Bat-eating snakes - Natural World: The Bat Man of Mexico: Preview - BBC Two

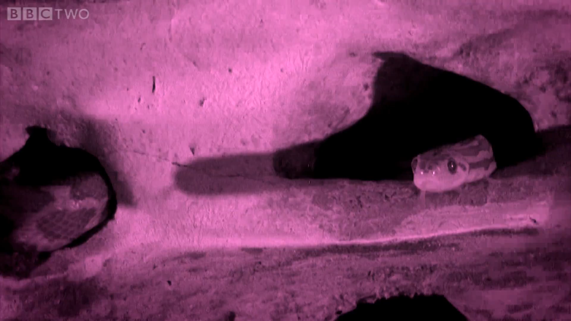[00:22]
As darkness falls outside, the bats prepare to leave.
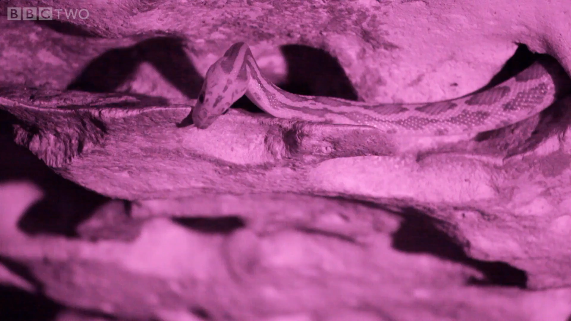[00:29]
From much deeper underground, they start to throng the narrow passages towards the surface. And the snakes start to emerge.
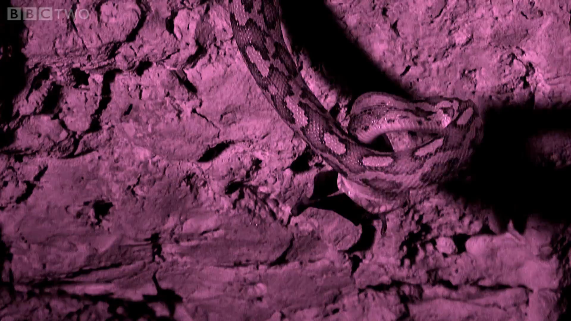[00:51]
This snake is deep into the cave,
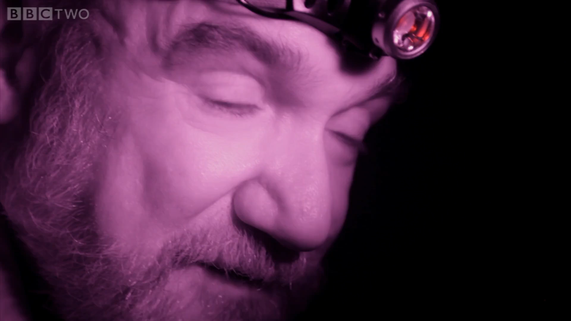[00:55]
where the bats are supposed to be completely safe from predators. Not so. Dinner. There.
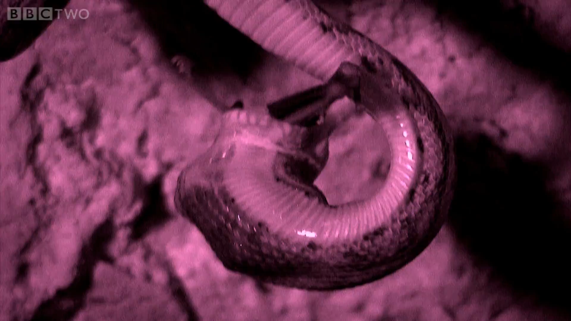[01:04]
The bat dwarfs the snake's head. To swallow it, the snake must dislocate its jaw. This is one more danger that bats face along their migration.